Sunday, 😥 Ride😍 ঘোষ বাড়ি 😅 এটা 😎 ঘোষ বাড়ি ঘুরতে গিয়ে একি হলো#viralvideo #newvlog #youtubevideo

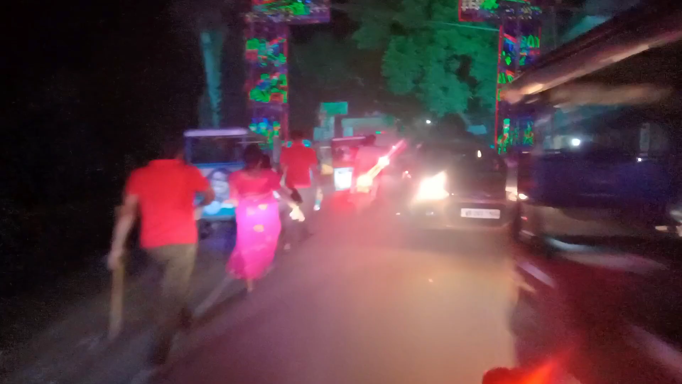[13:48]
জ্যাম গাইস খুব জ্যাম। তো ফাইনালি ঘোষ গাড়ি ছেড়ে চলে এসেছি গাইস অনেকটাই। তো আজকের ব্লগটা এই পর্যন্ত শেষ করছি, আবারও দেখা হবে নেক্সট কোনো ব্লগে।